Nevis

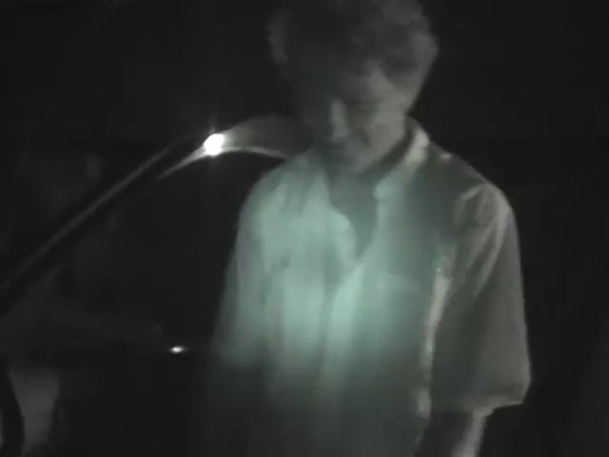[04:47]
as Tom tells Richard to get back in the car, his third attempt to wrangle a wild animal and crabs,